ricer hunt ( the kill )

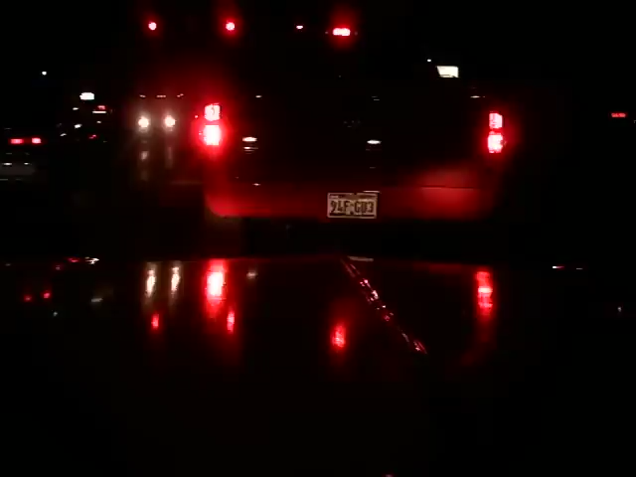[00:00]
Okay. Behind this Dodge, right next to it, you can't see it. You can see the tail out of one of the Ricer mobiles. And there's a little yellow CRX Honda over here. It's got Honda on every panel on the car. It says some Honda sticker there.
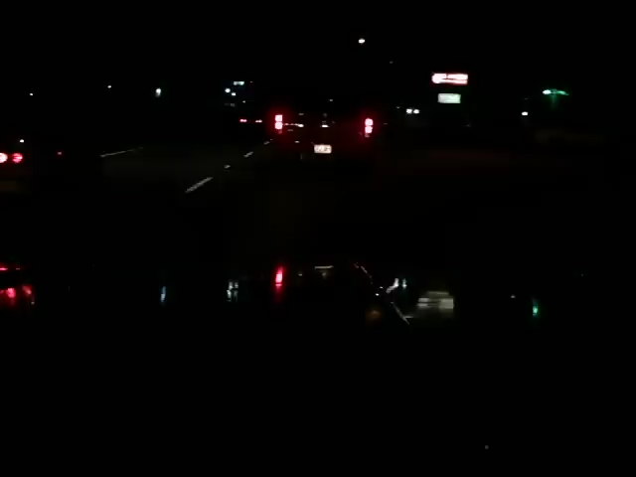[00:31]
God damn it, you fucking slow truck, man. What the fuck is your problem?